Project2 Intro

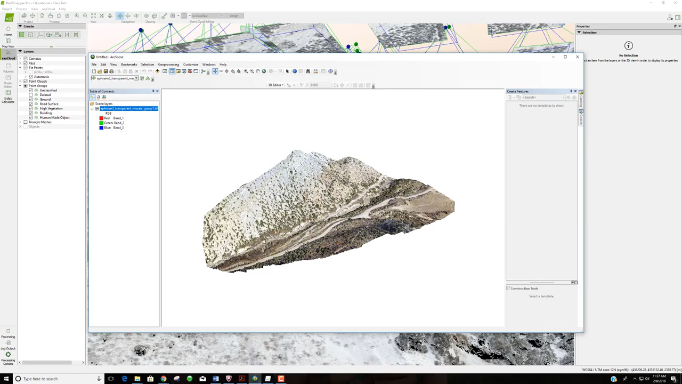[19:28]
I think I just panned us right out of the area. So this is again lower in Ephraim Canyon.
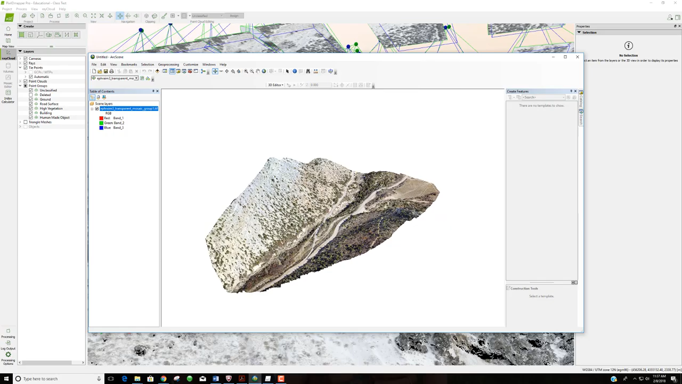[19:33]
This is where the new Canyon Road parts off of the main Ephraim Canyon Road. And I'm just kind of looking around here. You'll notice here that our image is not so pixely, in that we don't have like floating pixels. Everything is protruded off the ground. Everything that has elevation or of any sort. Okay, which helps kind of fill in the gaps, even though we can still see there's limitations on what data that we have.
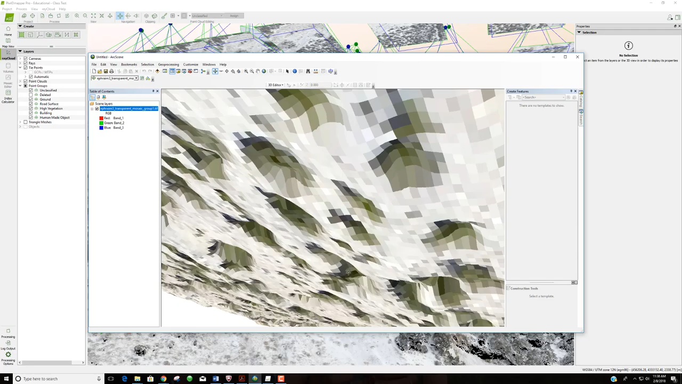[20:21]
Here's the roadway, how it's cut into the into the canyon, the stream bed down here below. Here's the culvert. So lots of information provided to us, lots of things that we can do with ArcScene. Okay, and it is it is the 3D mapping of ArcGIS. Now there's a new software package called ArcGIS Pro. And it also does three dimensions. I think we're going to look at it at the end of the semester. Okay, it's it's quite new. And I am not real familiar with it yet. But we'll be learning about it over the next coming weeks.